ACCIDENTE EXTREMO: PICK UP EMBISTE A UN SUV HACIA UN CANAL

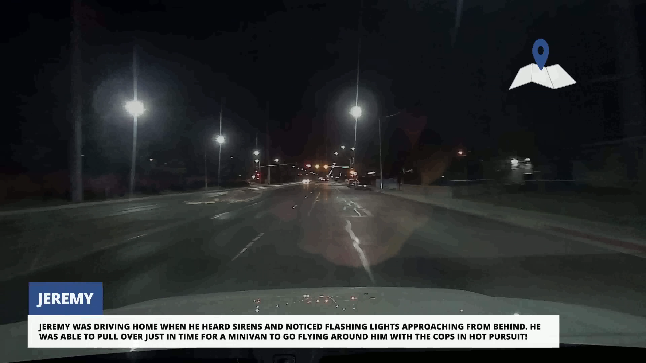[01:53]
Jeremy estaba volviendo a casa cuando escuchó sirenas y vio luces intermitentes acercándose desde atrás. Logró detenerse justo a tiempo para que una minivan pasara volando a su alrededor con la policía en una persecución intensa.
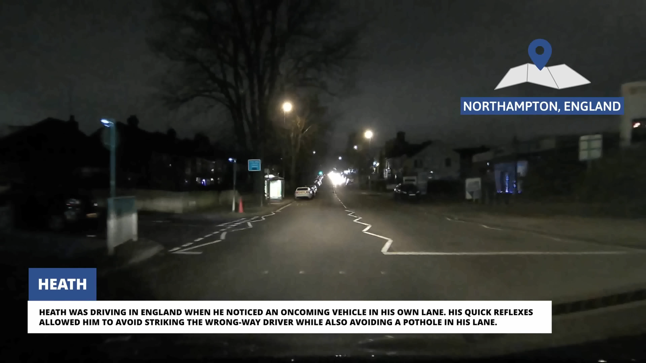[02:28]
Heath estaba conduciendo en Inglaterra cuando notó un vehículo que venía en sentido contrario en su propio carril.
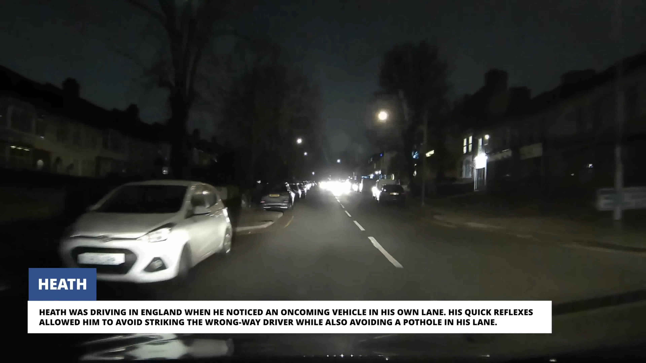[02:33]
Sus reflejos rápidos le permitieron evitar golpear al conductor que iba en sentido contrario, al mismo tiempo que esquivaba un bache en su carril.
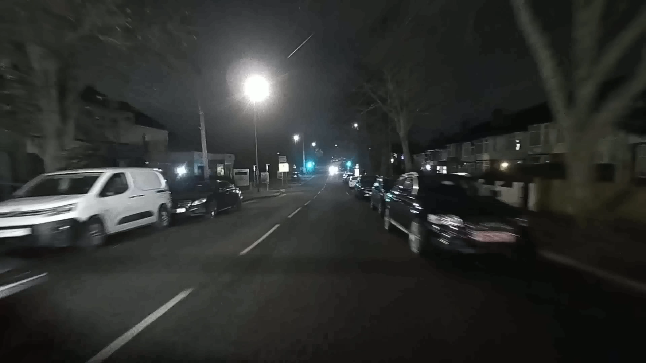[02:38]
Por alguna razón, el conductor imprudente se sintió insultado por la maniobra evasiva
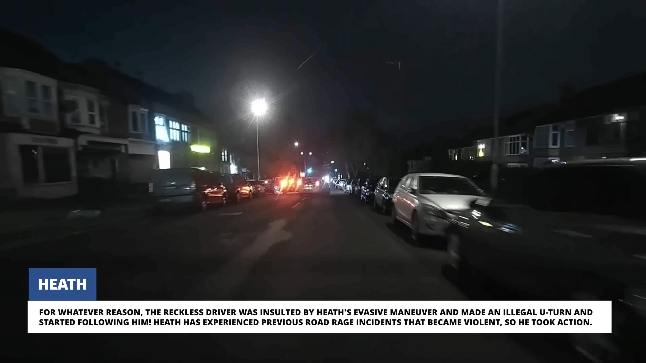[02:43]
de Heath e hizo un giro en u ilegal para comenzar a seguirlo. Heath había experimentado incidentes previos de furia en la carretera que se volvieron violentos, así que tomó acción.
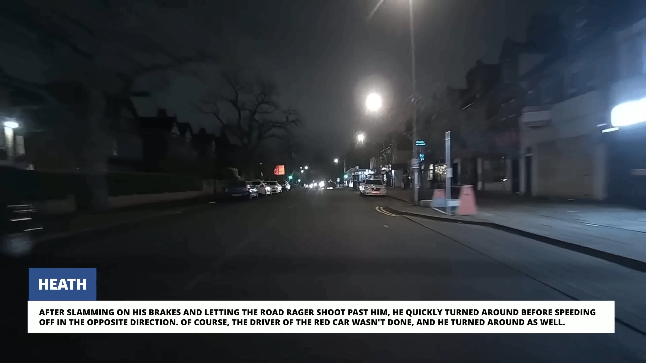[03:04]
por supuesto, el conductor del auto rojo no había terminado, así que también dio la vuelta.
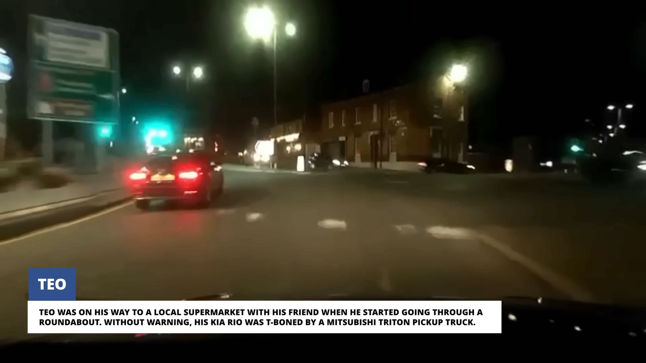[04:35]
Sin previo aviso, su Kia RIO fue golpeado en el costado por una camioneta Mitsubishi Triton.
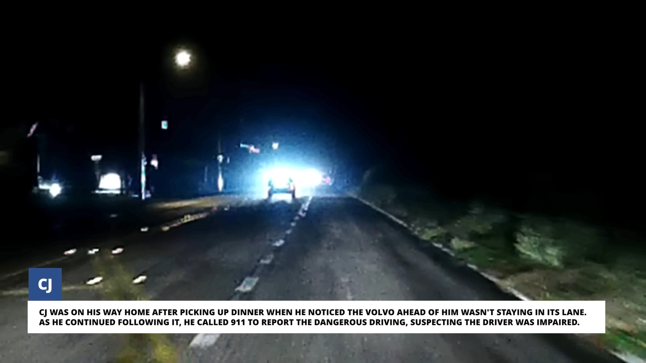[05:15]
Mientras lo seguía, llamó a emergencias para informar sobre la conducción peligrosa, sospechando que el conductor estaba bajo los efectos del alcohol.
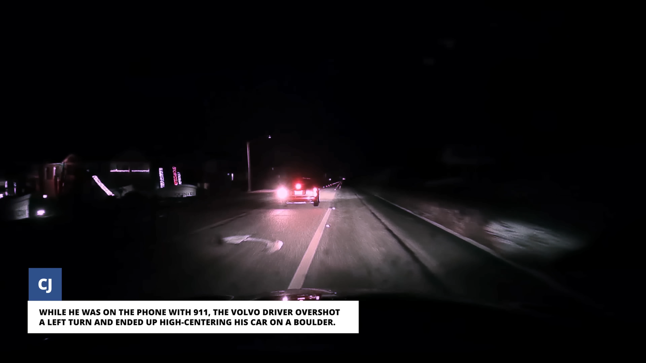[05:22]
Mientras estaba el teléfono con emergencias, el conductor del Volvo sobrepasó un giro a la izquierda y terminó atrapando su coche contra una roca.
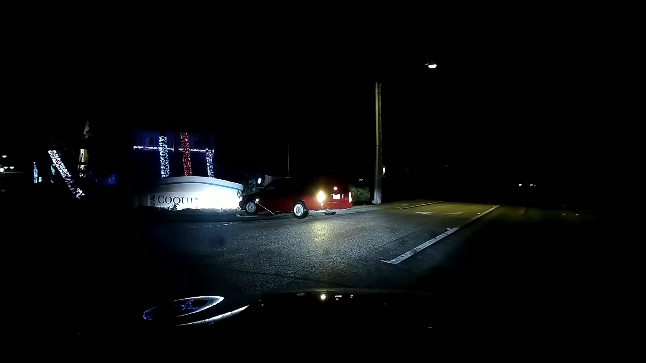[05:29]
CJ inmediatamente verificó al conductor y, basándose en su comportamiento y olor, está convencido de que estaba intoxicado.
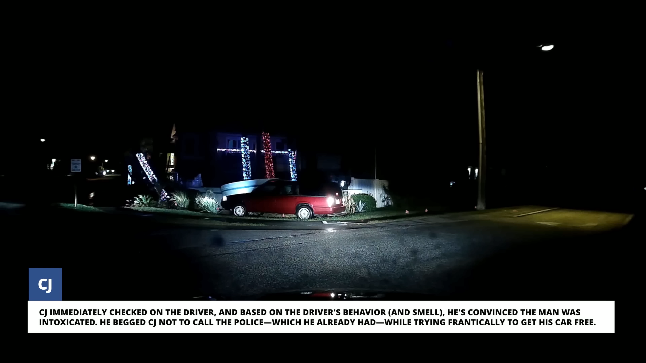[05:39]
Suplicó a CJ que no llamara a la policía, lo cual ya había hecho, mientras intentaba desesperadamente liberar su coche.
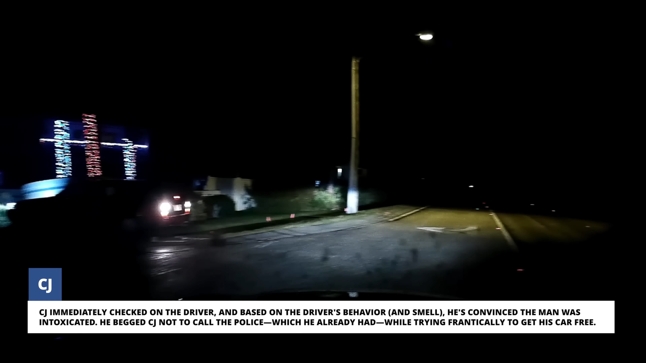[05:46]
Los paramédicos y policía llegaron en unos minutos, pero increíblemente, el hombre no fue acusado de conducir bajo los efectos del alcohol.